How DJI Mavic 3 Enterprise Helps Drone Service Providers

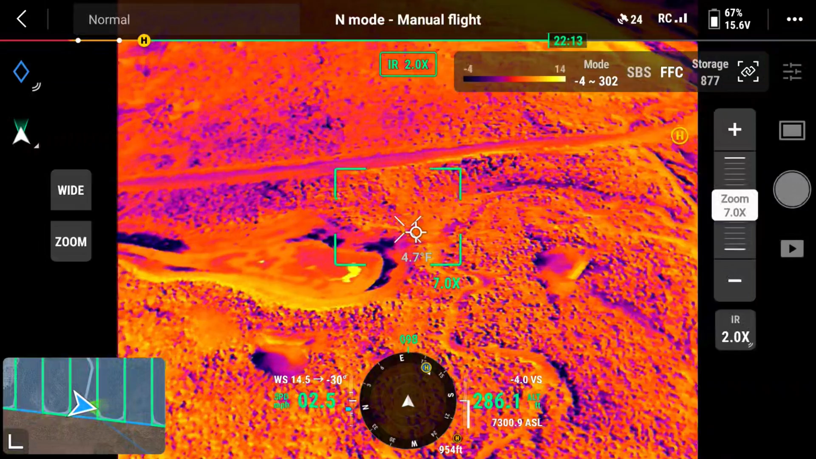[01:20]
On screen: spot 4.7°F
Construction has been slowed a couple times because there are some ponds that we can't see from here but we can see them very well with thermal camera.